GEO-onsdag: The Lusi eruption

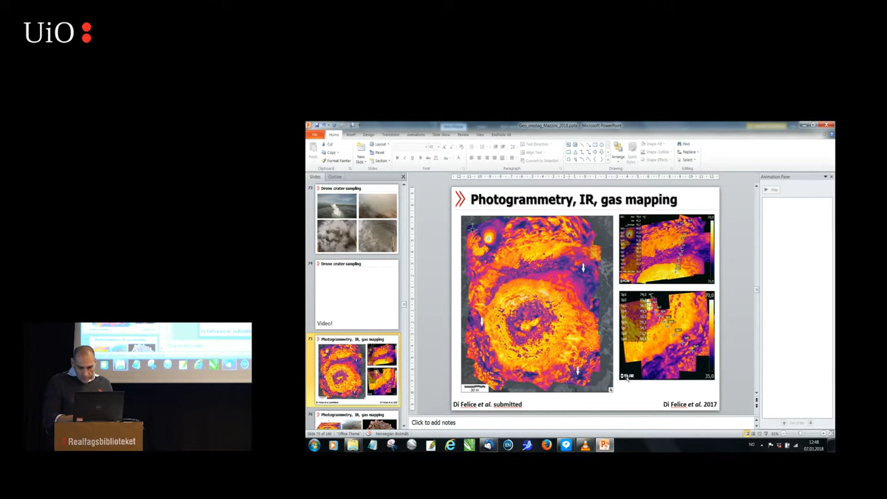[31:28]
What we did also is photogrammetry of infrared pictures. We were able to construct a mosaic of the crater area. And what was really surprising for us is that the crater is about, let's say, 100 meters. But it's, we have different rings of temperature inside the crater. So we are hot, colder, hot again.
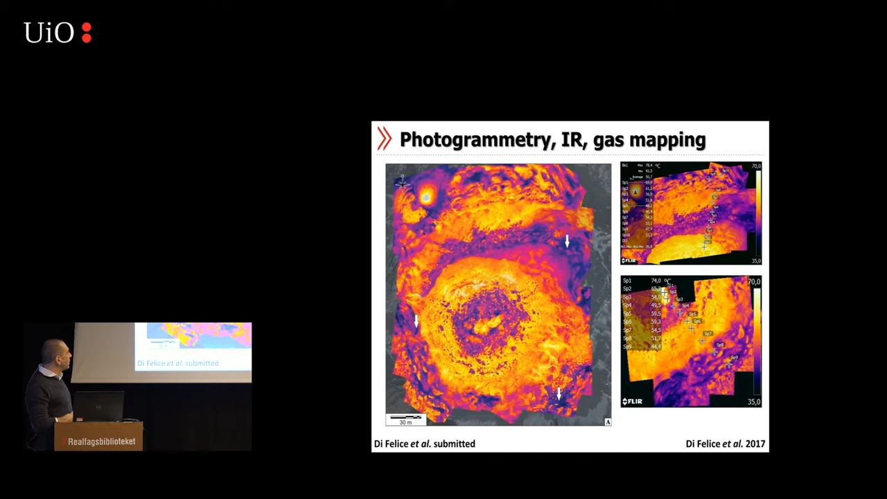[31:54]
So we have this system and we model this system where we have hot fluids coming up in the central area.